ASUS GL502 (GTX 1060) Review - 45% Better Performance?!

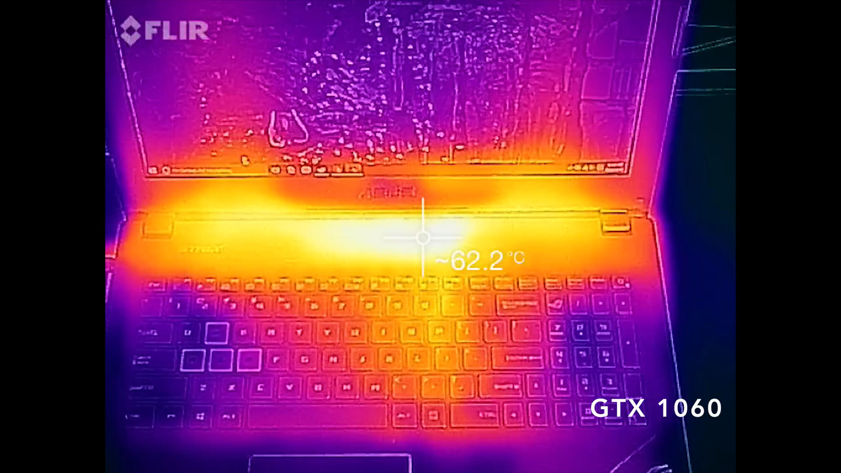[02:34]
On screen: spot 62.2°C
In fact, I'm measuring slightly hotter temperatures than the older 502. Fortunately, there's still no CPU or GPU throttling, even on benchmarks. The laptop just runs warm.